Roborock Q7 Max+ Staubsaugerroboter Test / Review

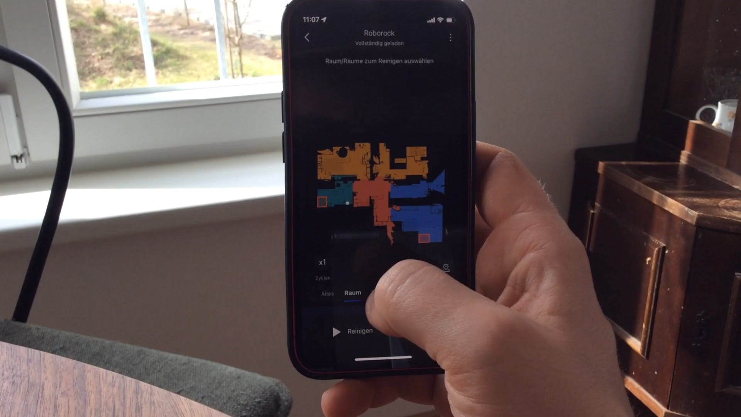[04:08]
Hier kannst du in Echtzeit einsehen, wie der smarte Haushaltshelfer deine eigenen 4 Wände reinigt und wo er schon geputzt hat.
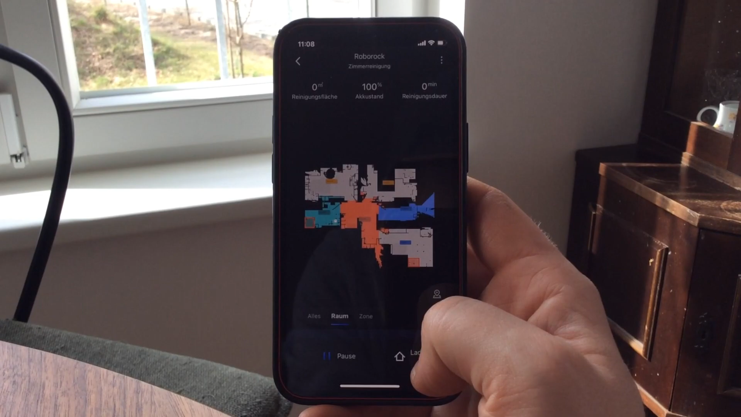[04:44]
Bereiche mit empfindlichen Möbeln oder beispielsweise das Körbchen deines Hundes kannst du mithilfe von Sperrzonen oder unsichtbaren Wänden im Grundriss markieren.